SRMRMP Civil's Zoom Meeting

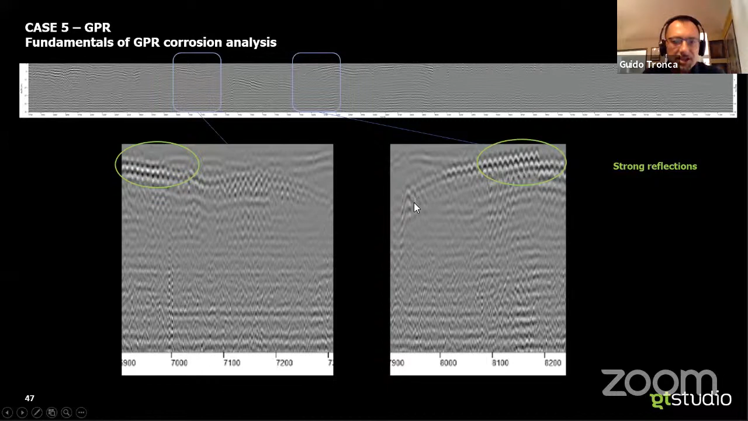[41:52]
I can witness high intensities, strong reflections versus weak reflections. Okay, it is accepted and consolidated that those are the areas at risk of corrosion.
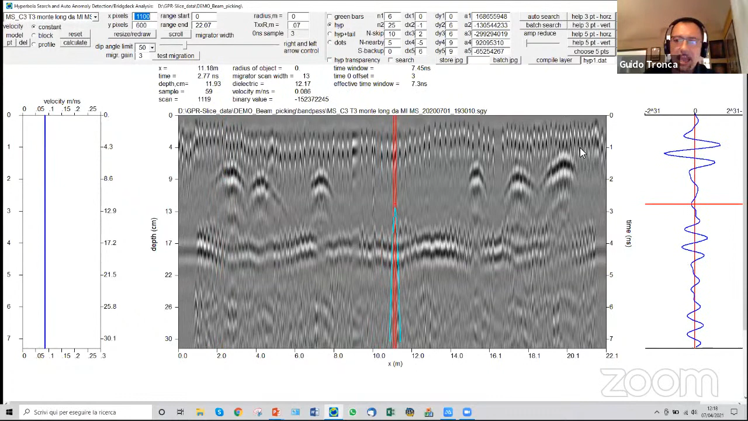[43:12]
first layer of rebars and PT ducts intercepted going down and then going up. The name of the game here, apart from technicalities, is quite simple. I will compile an auto detection of the rebars. You can see it more narrow to have a better. Once I train my software to look for rebars, I can look them probably even with dots. Okay.